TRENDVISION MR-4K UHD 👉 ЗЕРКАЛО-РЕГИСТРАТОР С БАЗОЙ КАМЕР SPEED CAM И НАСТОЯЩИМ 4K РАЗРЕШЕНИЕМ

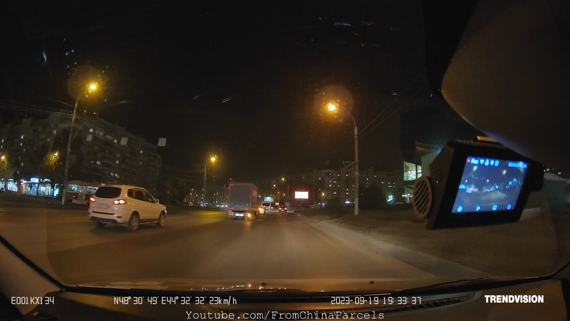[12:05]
В общем, данное устройство и дорожную обстановку снимет, и штрафов поможет избежать. Очень интересный и полезный комбайн для водителя. И пару слов о работе зеркала со смартфона по Wi-Fi.
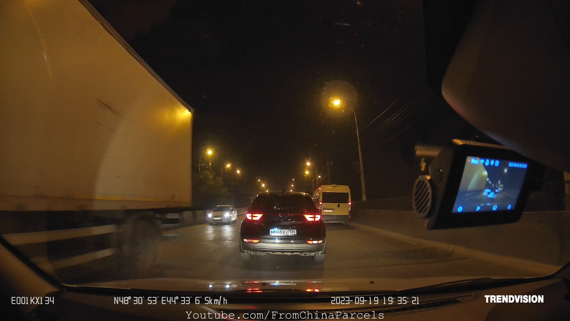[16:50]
Что же касается съемки в условиях недостаточной освещенности, то основная передняя камера естественно проявила себя с хорошей стороны. Светочувствительность сенсора в норме. Картинка не самая светлая, которую я видел, но явно выше среднего. Видимость очень хорошая. Единственное, как у любого регистратора, который находится на небольшом удалении от лобового стекла, а не сидит к нему вплотную, он видит нити обогрева лобового стекла, которые ночью дают весьма заметные искажения вокруг источников света,
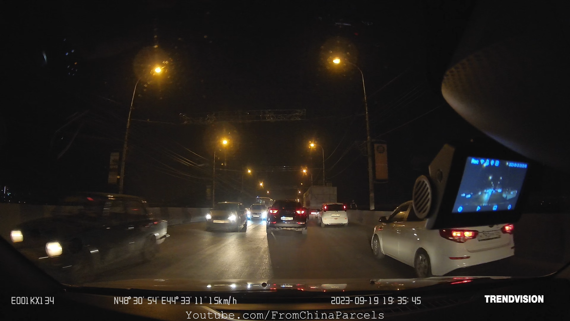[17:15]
таких как фонари освещения или фары встречного транспорта. Если же у вас этих нитей нет, то данных искажений у вас и не будет, а если есть, то будет так же, как и у меня. Не критично, но знать об этом надо. Что же касается дистанции читаемости номеров, то она все так же большая, как и днем, но метров на 5-7 поменьше, что в принципе естественно, ночь все же. То есть метров с 25 зеркало номера уже видит, что довольно хорошо. Также понравилось, что на деле немаловажно, так то, что номерные знаки не засвечиваются под прямыми лучами света фар,
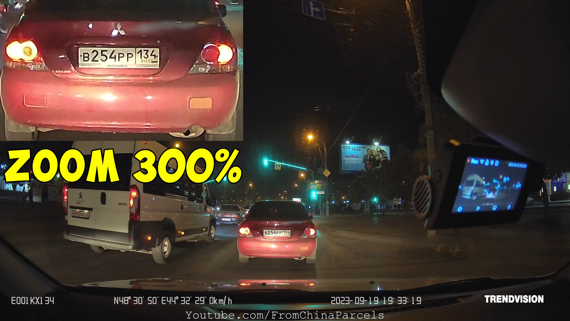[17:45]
чем грешат многие бюджетные сенсоры. Тут же такой проблемы нет, номер хоть в свете, фар хоть без, читаются всегда уверенно, а это очень важно. В общем, основная камера этого зеркала ночью так же хороша, как и днем. Замечательно. Что же касается задней камеры в тех же условиях, то она тут даже немного удивила, и чисто субъективно,
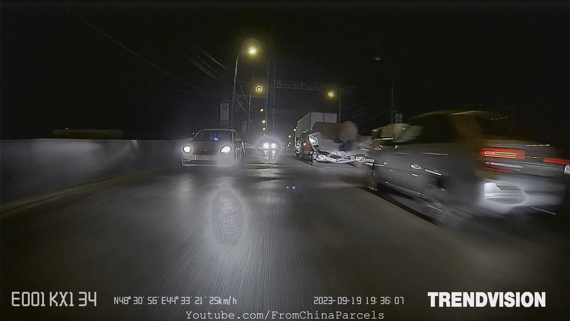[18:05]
на мой взгляд, она снимает даже чуть лучше, чем основная, естественно, без учета разрешения. У нее картинка более светлая, чем у основной, ну, возможно, просто потому, что она установлена снаружи автомобиля, но думаю, дело не в этом.
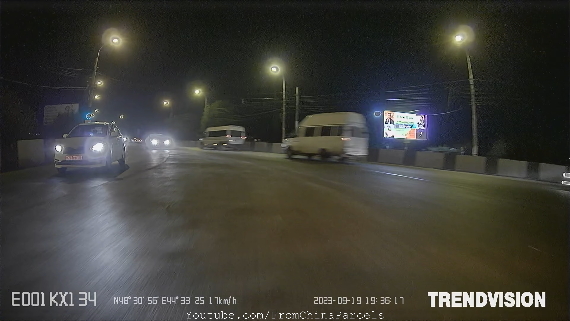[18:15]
Видно все, и видно действительно хорошо.
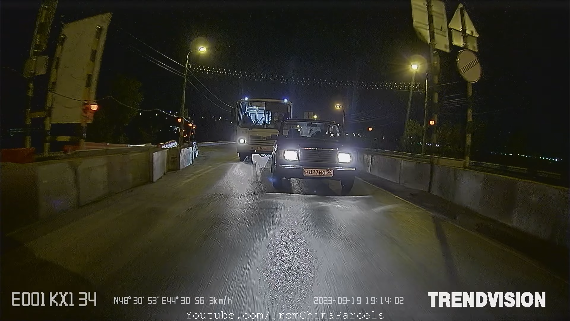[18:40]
Как для задней камеры, это просто отличные показатели. Картинка отменная. В общем, зеркало действительно получилось отличное.
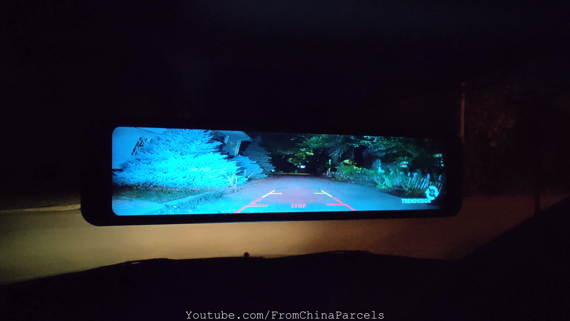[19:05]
помогает сдать назад, но по логике бы ему отключиться после выключения задней передачи. Но этого не происходит. Приходится ехать дальше с отключенным дисплеем или же выключать его вручную.
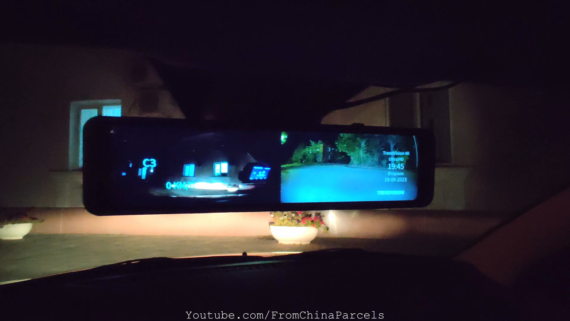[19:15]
То же самое происходит при информировании о камерах. При подъезде к камере экран сам включается, чтобы подупредить водителя. Ночью это мешает. А еще у дисплея нет автояркости в зависимости от освещения. Было бы полезно и удобно. Но благо все эти нюансы легко можно исправить программно. Надеюсь, с выходом свежей прошивки производитель пофиксит эти вопросы. В остальном же зеркало просто огонь.